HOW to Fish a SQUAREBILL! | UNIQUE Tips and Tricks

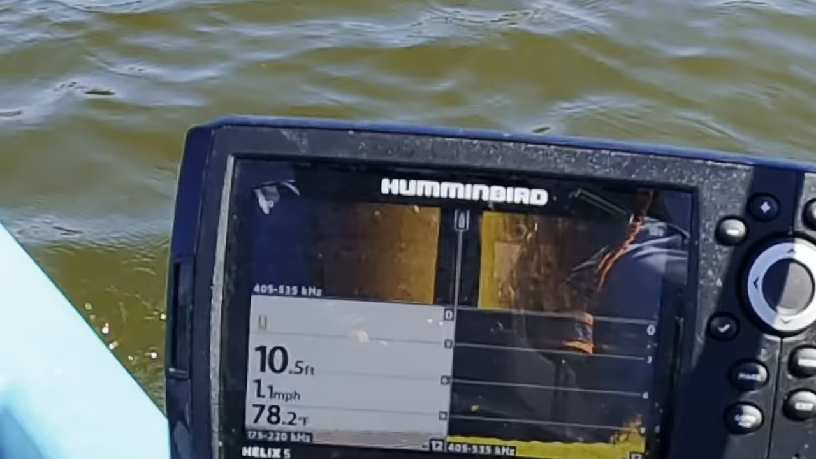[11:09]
On screen: depth 10.5 ft, water 78.2°F, speed 1.1 mph
Right on the outside edge right now.
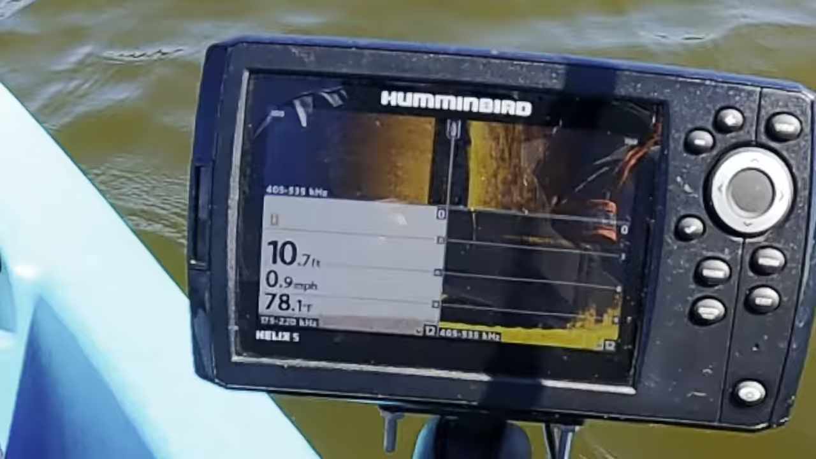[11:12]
On screen: depth 10.7 ft, water 78.1°F, speed 0.9 mph
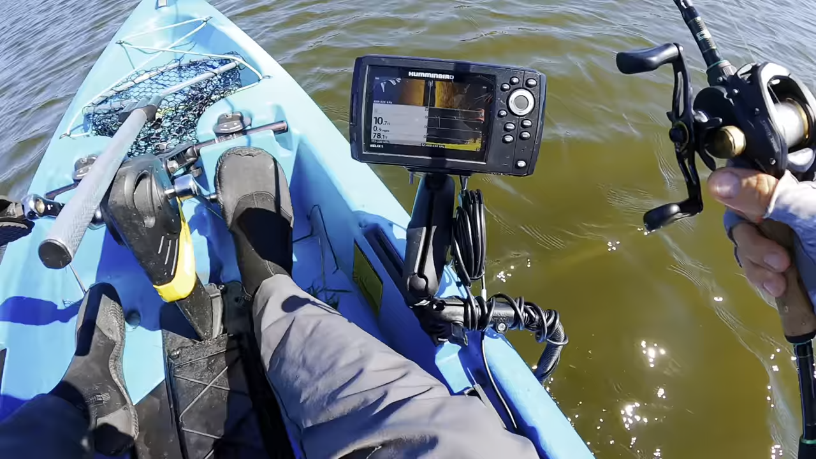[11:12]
To my right, I can see that I am hugging a wall of grass.